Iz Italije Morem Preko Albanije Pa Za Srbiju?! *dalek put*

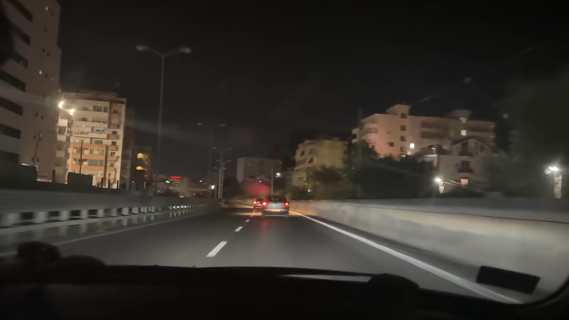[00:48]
Evo ljudi, ovo je Drač, zgradu. Čak i nije Drač, Drač je još pravo pa levo.
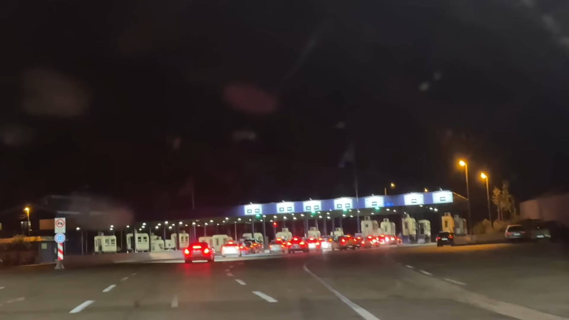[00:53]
E ljudi, već ovdje malo više gužva ima nego inače.
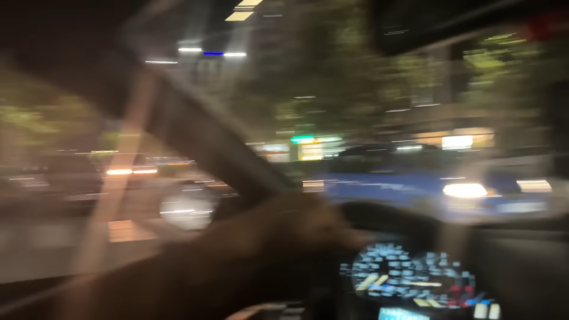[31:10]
Ljudi, izašli smo na autoput, koliko sam vidio, nego 70 km do Tirana. Mi valjda ispod idemo ispod Drač, pa se penjemo na gore. Šta znamo, ovdje je 110 i ograničenje, ne znam.
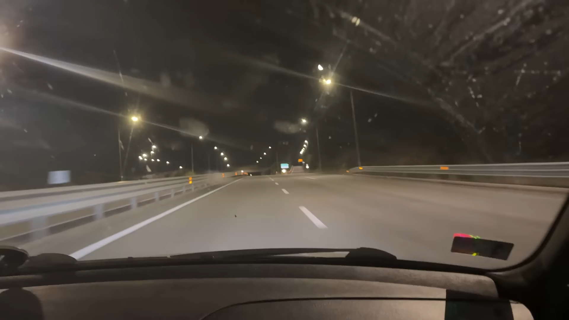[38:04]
Idemo za Morine, pravo, gas, uključili smo se na autoput i misli da imamo još jedno pola sad kroz Albaniju.
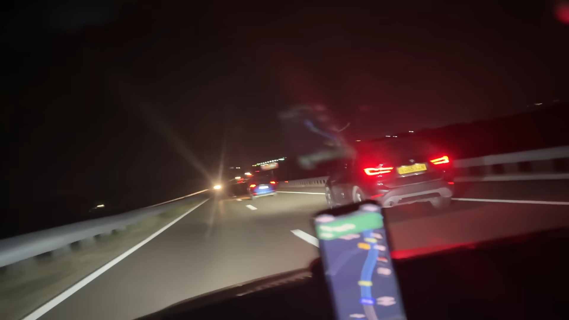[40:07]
Znači, lagano se krećemo, jednu rupu nisam video. I pravac, i ono, samo mogu bi malo bolje se osvetli, sve ostalo fullu, brzo se stiže, brate.
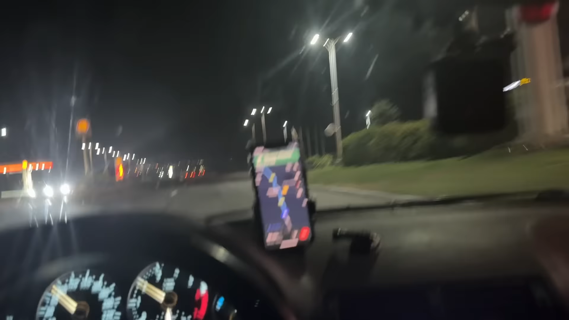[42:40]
mi malo ulazimo i treba skrenemo desno i da idemo na zaobilaznicu, ne bi sad muvali po grad, po gužve. I generalno, najbrži je i najkraći put, koliko ja znam.
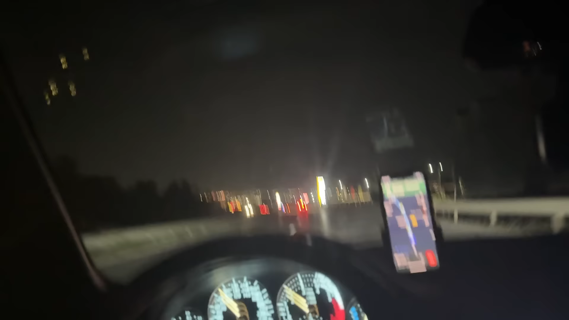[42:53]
Prolazili smo i kroz centar, znači uvijek gužva bude, to jest nije centar nego kroz grad, ne znam da li je centar, iskreno, gdje je tačnost, to što je velika.
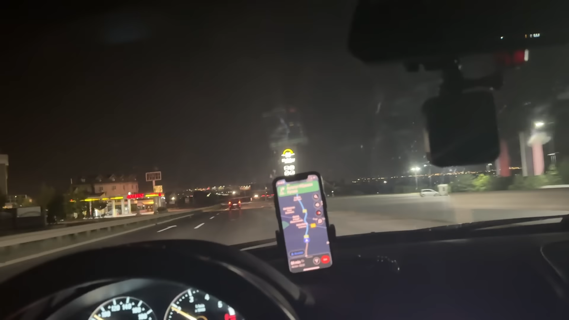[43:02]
Za 7 km se isključujemo desno, obilaznica. Izlazimo u Lebane, ali ovdje je Lebane. Skrećemo desno i pičemo na prelaz. Sad skrećemo desno, ne, Niš, Skoplje, Podujevo, Mitrovici. Tu je sad obilaznica. Mnogo bolje noću, mislim ima i gužva sad, zato što je sad odmor, završetak, ovo ono.
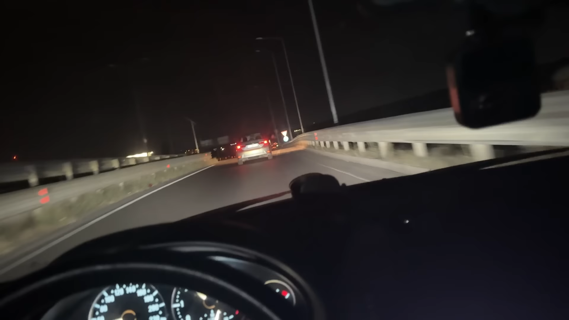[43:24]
Još koji danas, nedelja. Ali ovako kad nije, ako treba da putujete, znači ja mislim da je skroz prazno. Ovdje kod ovaj baš nadvožnjeg znam kad je dan da je haos. Ipak me navigacija vodi po putevi koji su ostali zabeleženi.
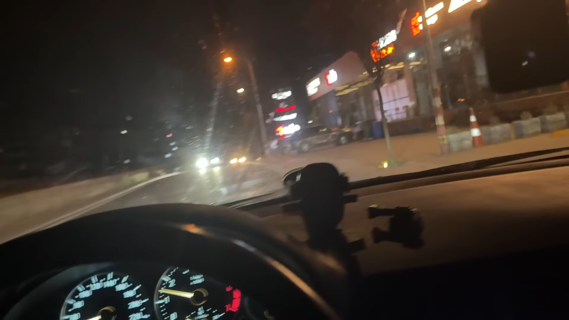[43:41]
To jest po kojoj bi ona najlogičnije, nema neke koordinate da me pošalje ovamo zato što nema internet.
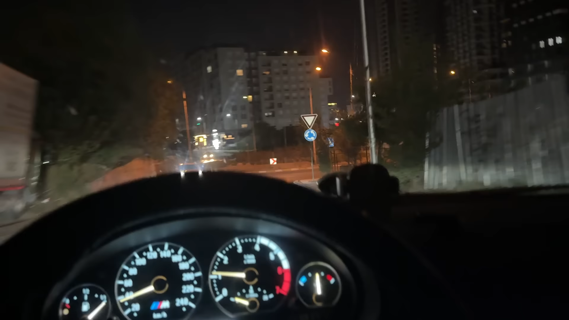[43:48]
Po obilaznicu, mislim da sam već bio na obilaznicu, sam samo trebao tamo da nastavim.
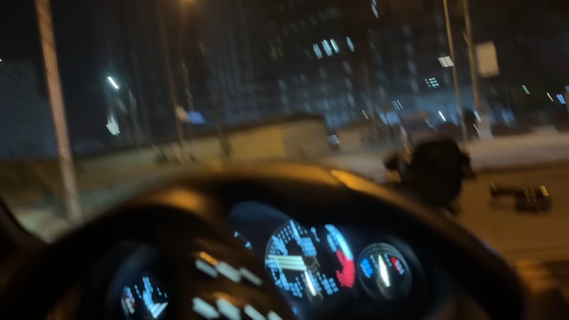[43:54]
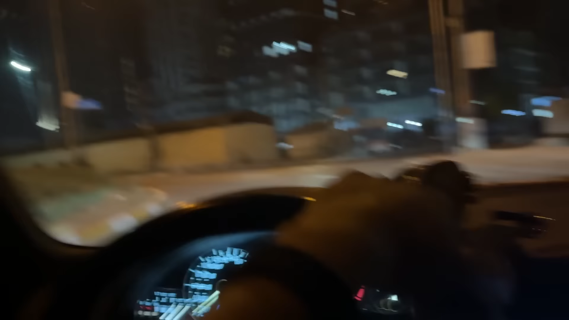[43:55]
Ne mogu baš da se lepo orijentišem. Odvela me je kroz grad, ne baš kroz centar,
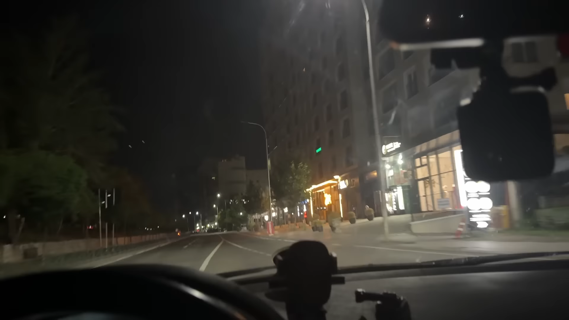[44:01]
ali opet po ove ulice gdje ne možeš se krećiš ko kad si ovamo.
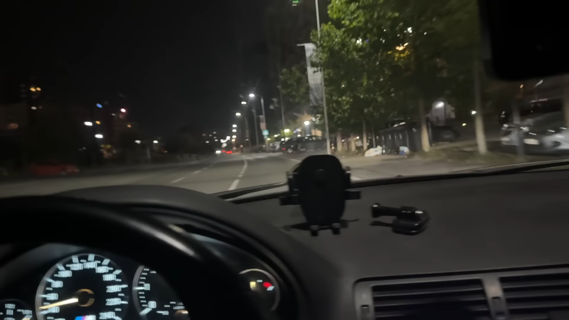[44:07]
Ko da si na otvoren put, tako da to je malo problem, ali to je što je.
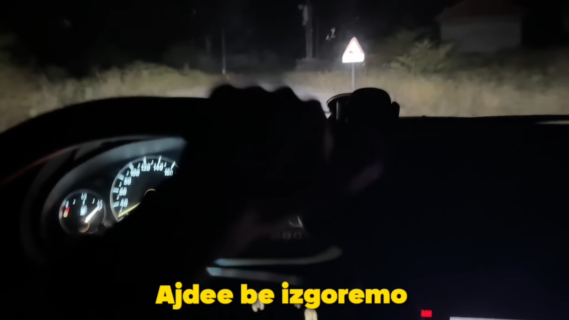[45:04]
Daj, bez gorema. A ovo će bude ladno, bre, brate, 15 stepenja, da ti upola smanjiš. Pa volko je bila temperatura na vulkan kad smo se penjali na etnog, svi u jakne. A ovde je to normalno. A što je loš put ovde, brate, kako je, benga, od prelaz.
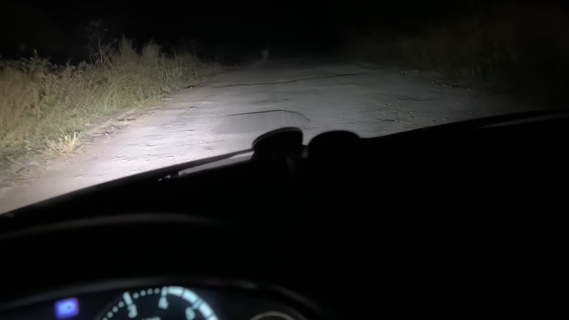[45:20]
500 metrov ovako, daj bi, brate, nije normalno. Ljudi, ja ne mogu da gledam. Ej, do koje, kuda bi izbukujem čak nema? Ajde bi ti iz drva, brate. Ok, beš da su lepi. Ti kad vidiš drvo, brate, sad si svršio gajčim put. Ceo dan se vozim i bavam na tamo, na vamo. Či se vidimo negde tamo kad stignemo. Ja ne mogu, mora da glumim ovde. Jack i žena.
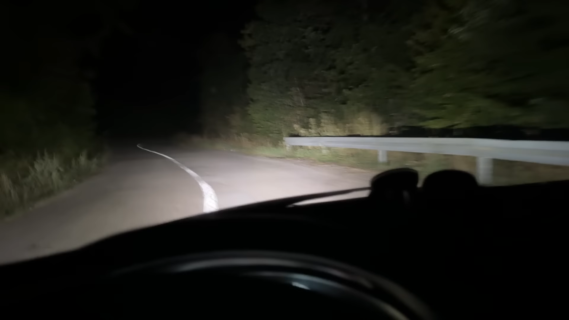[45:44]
Da vozimo smice sa lalom. Jer inače ostalo i bez trapi i bez točkovi.